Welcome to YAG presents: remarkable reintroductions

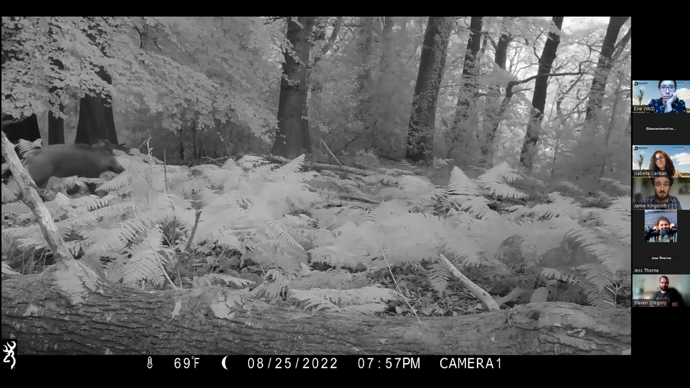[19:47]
We get boar. Lots and lots of boar. But if you're lucky this is what you're after.
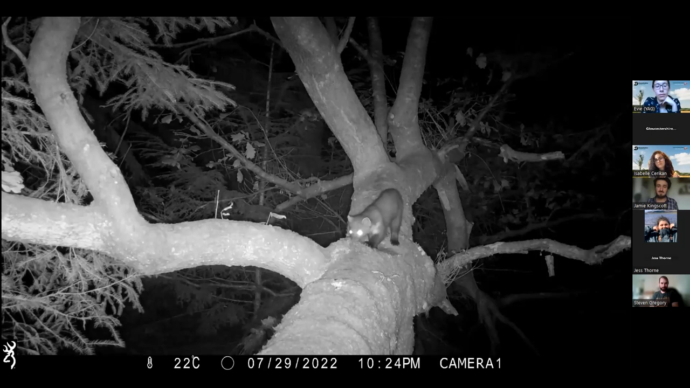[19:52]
About the size of a cat. This is the the pine marten. This is the species that we're looking for. Now this one is going to hop around a bit in the dark on this branch and that never ceases to amaze me because you have to remember this is pitch dark. These animals are remarkably agile. He's going to come back around now and he's going to scent mark. There we are. It's just lowering his body down and scent marking and off he goes. These trail cameras obviously also give us a particularly lovely glimpse into about this time of year when the mothers emerge with their young. Here's mother with a collar.